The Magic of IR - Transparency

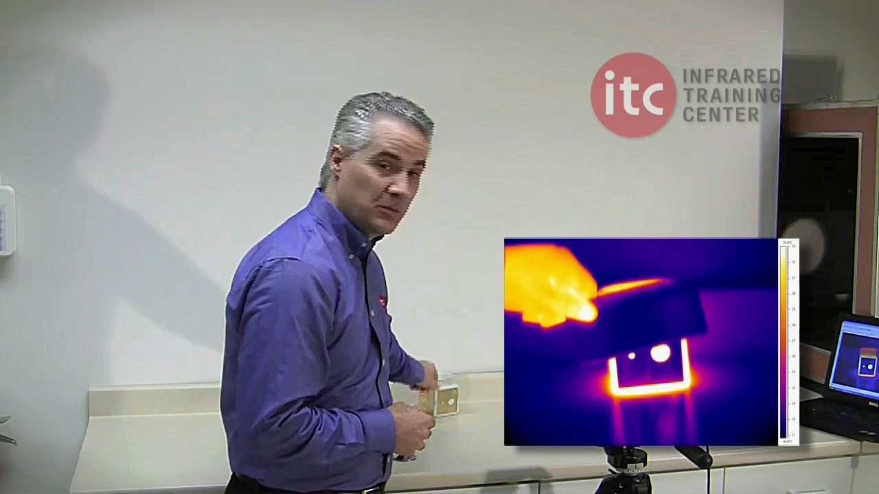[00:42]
And yet, in the infrared world, it's completely opaque and moderately reflective. A material like germanium, on the other hand, which is a semi-metallic substance very similar to silicon,
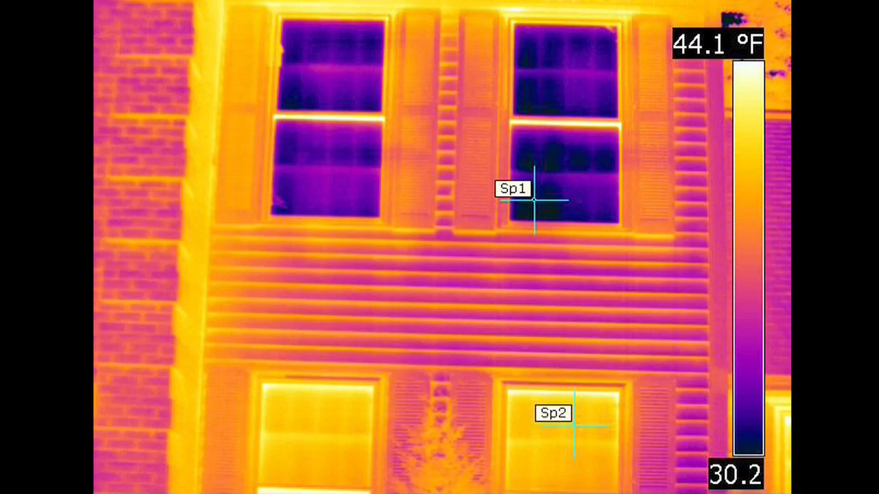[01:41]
On screen: scale top 44.1°F
For instance, based on the appearance of the glass in this image, one might conclude that the upstairs window is significantly colder than the downstairs, or that the upstairs window is better insulated. In fact, the two windows are the same temperature, and are emitting the same amount of infrared energy.